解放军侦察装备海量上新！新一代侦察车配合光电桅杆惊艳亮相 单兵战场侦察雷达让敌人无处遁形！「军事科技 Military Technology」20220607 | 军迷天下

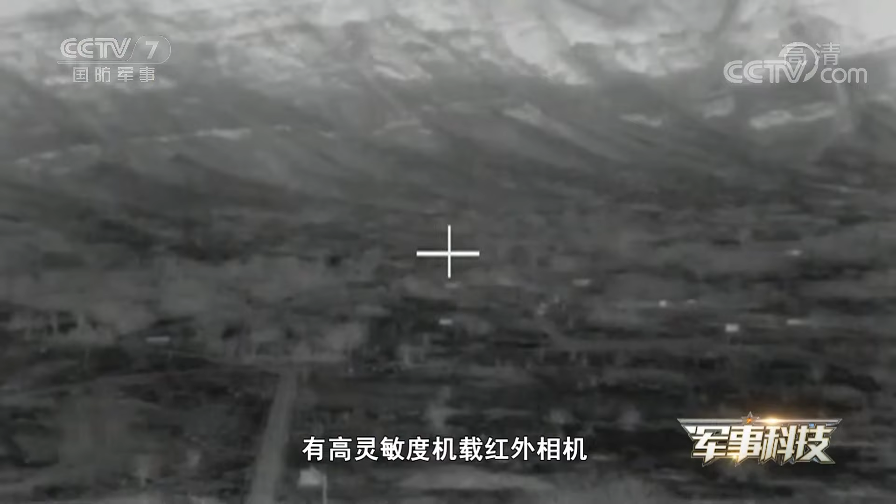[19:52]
这款无人机装备有高零引度基载红外相机和基载热成像相机具有实时传输空中图像到地面控制